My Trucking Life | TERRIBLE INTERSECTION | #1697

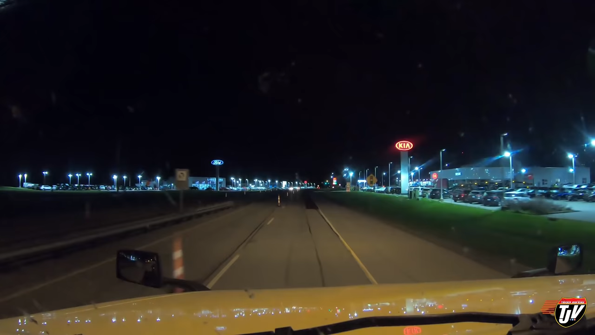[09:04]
I think we're near South Bend, Indiana. We're into Indiana anyways. Here's the Pilot off to our right. I haven't been here in a very long time, so I don't remember how much parking there is. Oh, I hope that there's something. Because I got 8 minutes, seven very soon. I'll have to make a spot if I can't find one. I hate doing that.
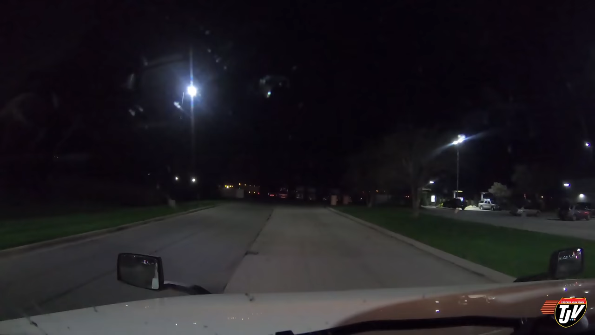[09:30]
All right, let's see what we can find here. Oh, I hope we're lucky enough to have a spot. But it looks full. I know it's dark.
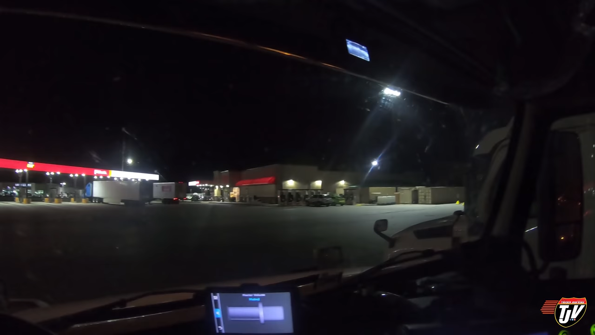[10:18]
We got a front row spot. Someone must have just pulled out of here.